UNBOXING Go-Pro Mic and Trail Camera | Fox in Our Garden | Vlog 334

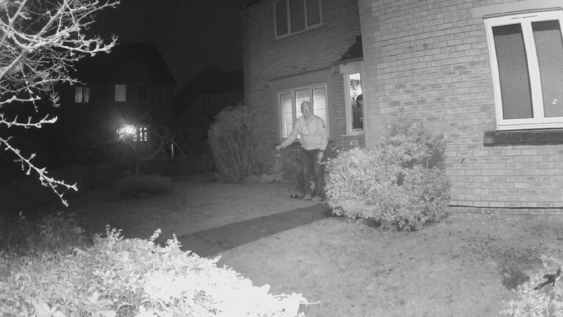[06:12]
So just putting the food out which is dry chappy but I do soak it in water because I don't want the fox to get really thirsty. And I do leave water out as well.
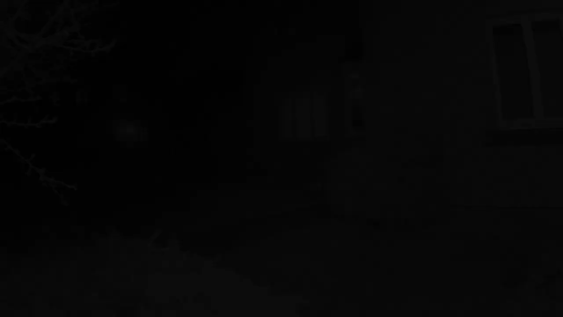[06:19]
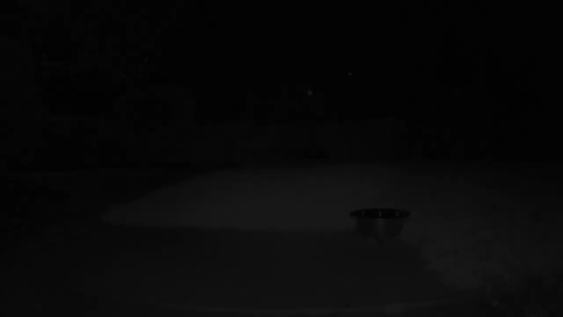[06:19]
Change the camera angle here.
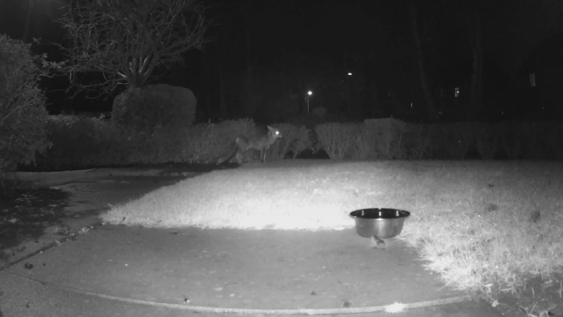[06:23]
We're facing the other way now and already we've got a sighting of a fox. Now we don't know but after watching this footage we think we could have two or possibly three different foxes. So I mean if you you're all welcome to have a look and see if you think there's several different foxes here. We've discovered one has got a mark on its side. It's a bit difficult to see when it's in black and white.
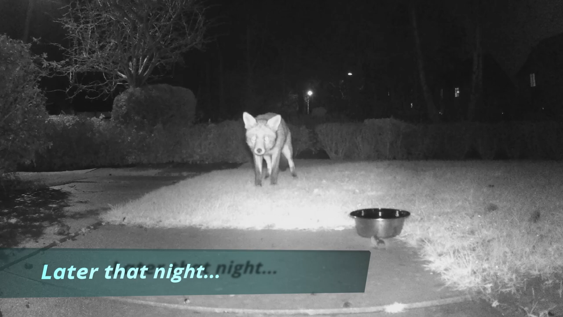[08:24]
No here's a this is later on in the night and that fox looks bigger. Yeah we thought that's a different fox didn't we? Maybe more a little bit more confident. Yeah. Now this must have been about quarter to eleven in the evening at this time because just above the fox's head there you can see a street light and those street lights go out at about eleven thirty
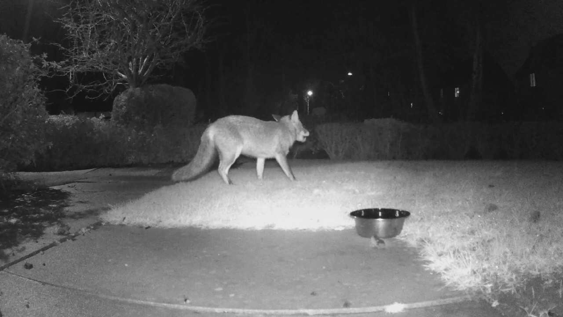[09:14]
Now I don't think this one has a mark and he might turn around in a moment and give us a view of his other side his left side. But they've been regularly visiting our garden haven't they Sue? They've been coming for years and we've never recorded them before. We've always had urban foxes in the area. You can hear him crawling in the sun. There's a little little patch on his back leg there but I think that's just the way his coat is.
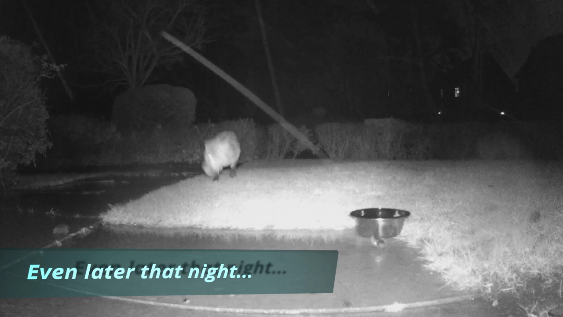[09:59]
Yeah if that's the same fox now this one again later that night this is the little nervous one is that the same fox coming back she looks as if she's got a different mark and on her face and a smaller very nervous it has started to rain now. yeah maybe she'll turn around in a minute I think this is the mark on the side I think you're right Sue yeah still the first night isn't it?
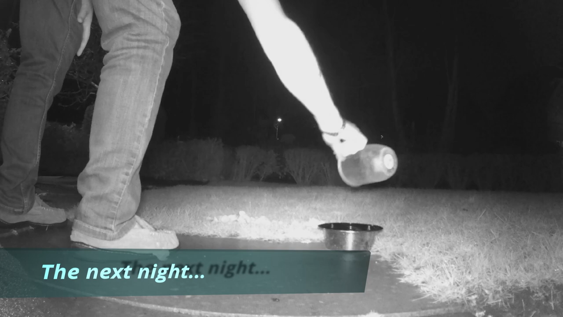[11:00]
this is the second night this is the second night I've put the food out got my slippers on look
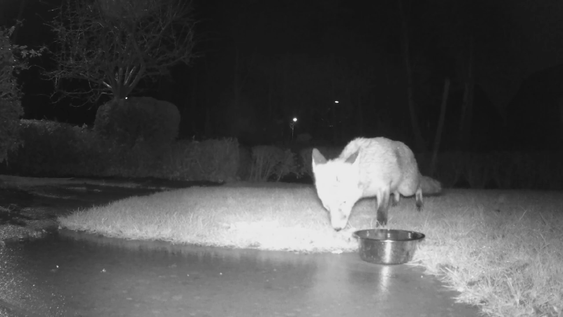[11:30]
so you can't see the markings quite so clearly looks very hungry she's munching away there she's ever so nervous we might be moving about in the lounge which is just behind the camera or moving about in the house or have the tv on or something like that and she's hearing things as you can see down her side there you can see that mark look clearly yeah
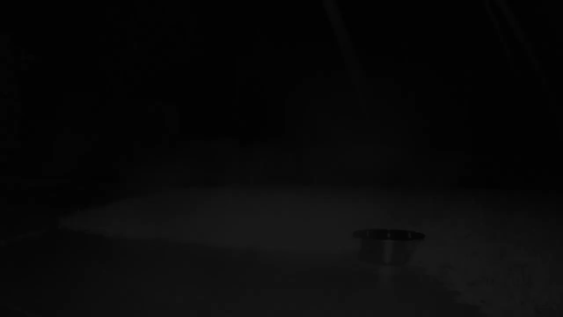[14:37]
oh there go foxy again yeah she's still about
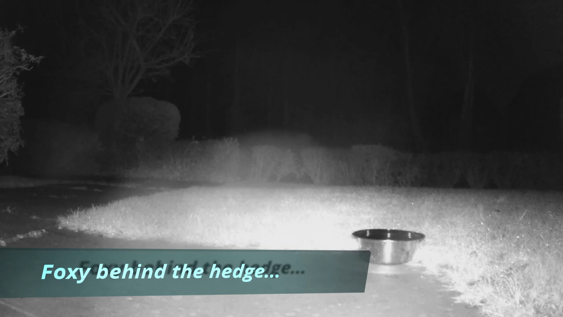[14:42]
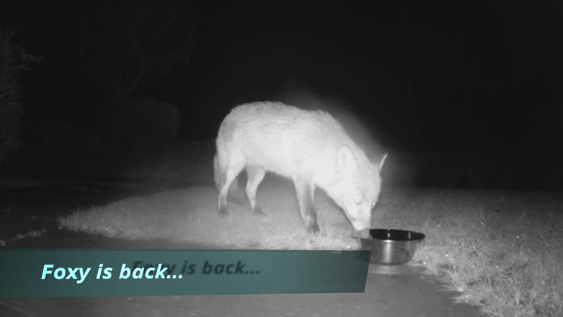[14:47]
foxy back and then they come back no is this the big one the other this is this one bigger than the other two this is early hours of morning because all the streetlights have gone out look you can't tell no mark can't see the side of that one can you oh and who's this
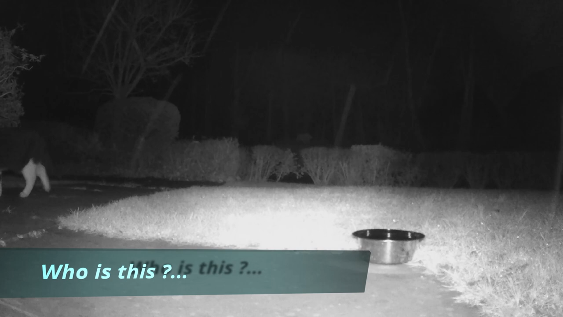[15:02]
he's quite well covered he's white legs well
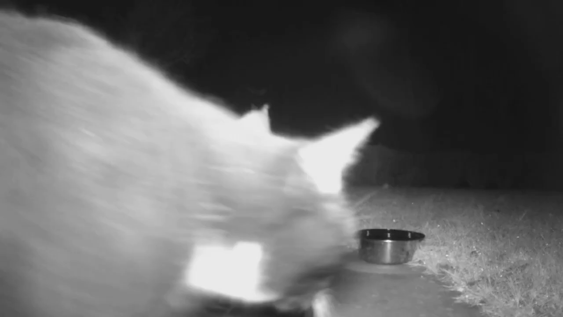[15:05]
covered feline yeah he doesn't look ugly does he
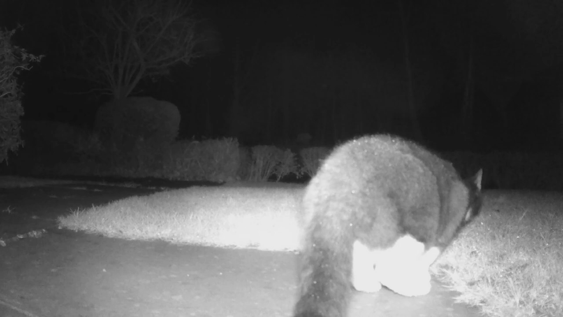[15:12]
excuse me something's going on he's what's that